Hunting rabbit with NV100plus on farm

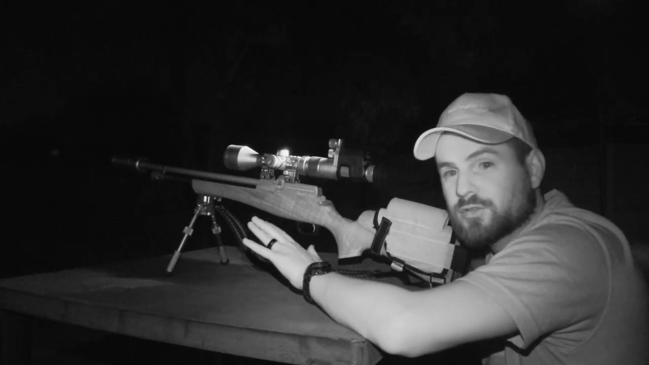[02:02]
so I'm here in my backyard so what we're going to do first is show the quality through the rapid fire plus and then through another scope with one of those clamps so first of all I'm going to show you guys how it looks like on 50 meters then on about 70 meters and then on 300 meters just so you guys can see what it will look like during the night we're looking at quality obviously there won't be any animals to aim at but I
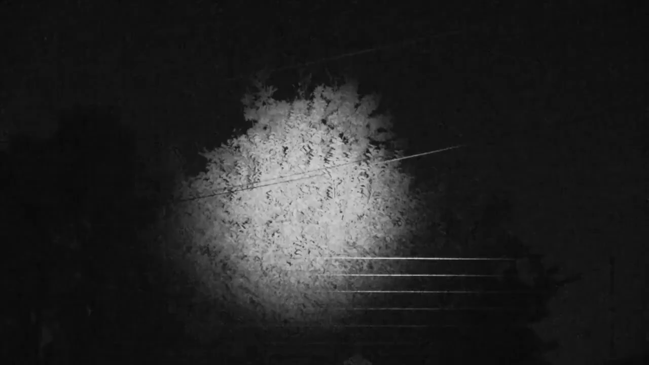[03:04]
like okay this tree is about 50 meters away and currently the IR torch on the commander is set to power setting number two and like I said it's on a beam so if I pull it back you can see it's going to show a bit wider I'll try to zoom out a little bit here to show you guys how it looks like this is zoomed out I'm going to zoom back in
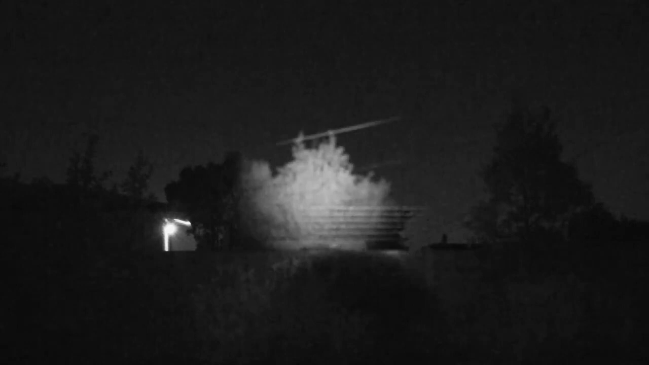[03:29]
the camera will definitely lose focus because obviously it's at night
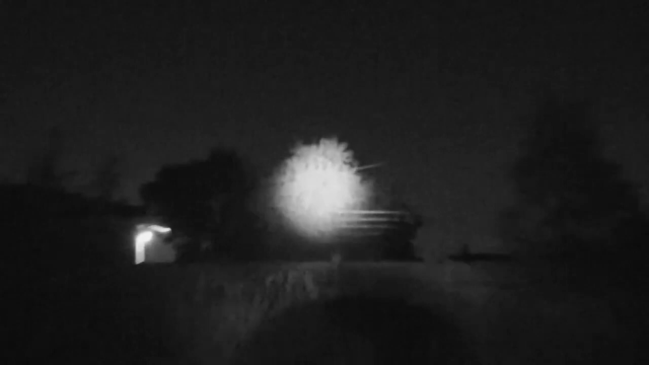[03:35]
so there we go this is like I said power setting number two and it should be number three number four number five number six and obviously this is off so I'm just going to switch it back on on number one and number two okay this is about 50 meters away we are on IR setting number three so there's a lot of power you can see that
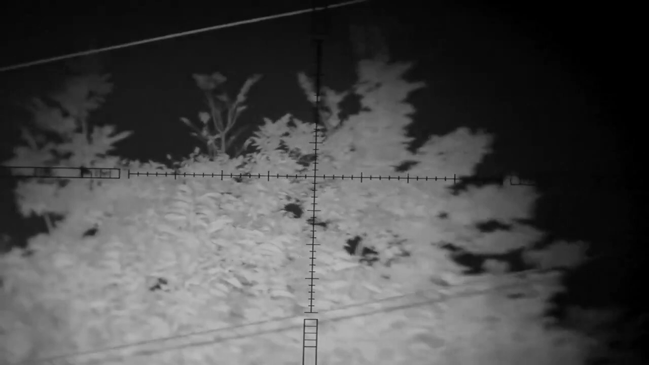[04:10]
we've got a lot of light to work with if I zoom out all the way this is on three times magnification
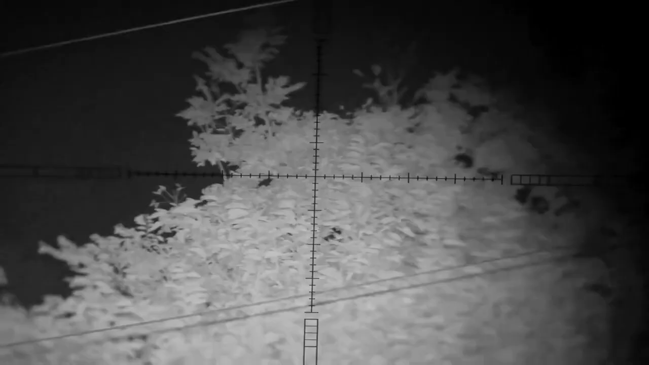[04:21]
IR setting number three and just look at the detail of those leaves really really nice
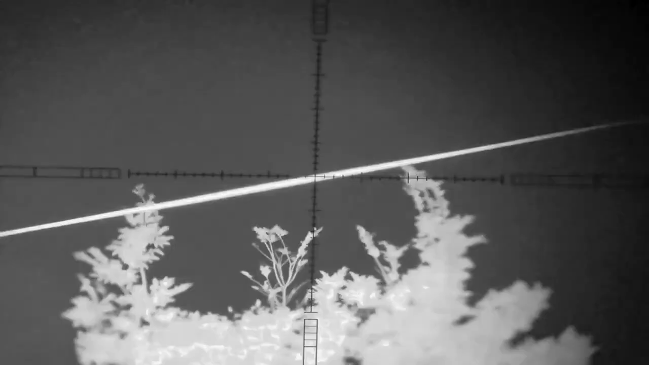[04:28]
okay so currently we are again on IR setting number three and you can see the detail on those branches there and I'm going to try to bump up the the power of the torch and you can see it gets a little bit lighter there so if you need to get a little bit more light there the commander really gives you that option there with the six power settings on the our torch
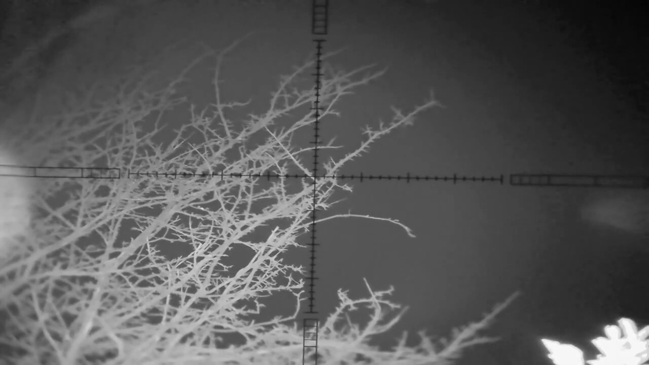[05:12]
that's obviously off power setting number one and then two and three seems to be way better so let's quickly have a look how it looks like on about 300 meters
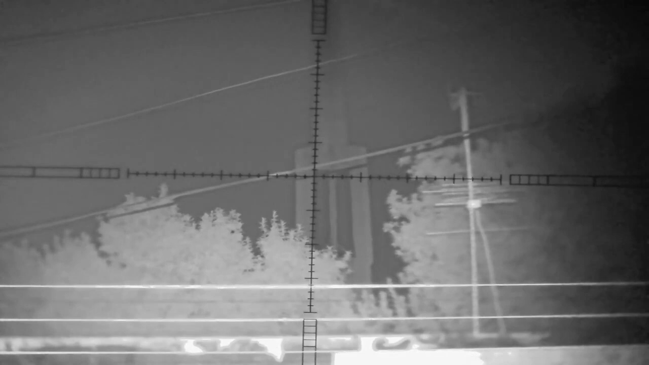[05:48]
four five and six now just have a look at the detail again you can actually see the shadows of the wires of the fiber lines coming from the poles towards the houses you can see the shadows against the the church tower which is really remarkable and if I put my hand here I think we'll
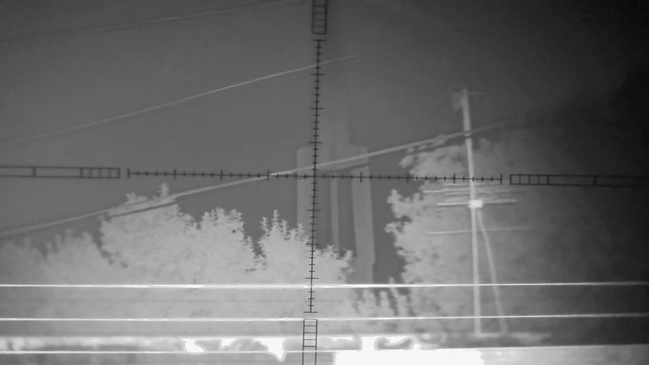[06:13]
have more light now shining towards towards me so yeah during the day so you guys can see what the quality looks like during the day